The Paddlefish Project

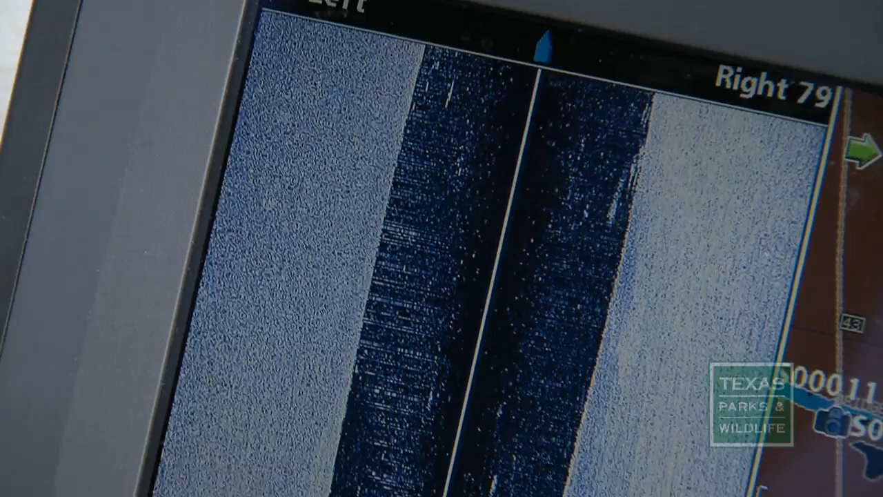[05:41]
The fish have not gone far. See a paddlefish? This is about where we think he's at.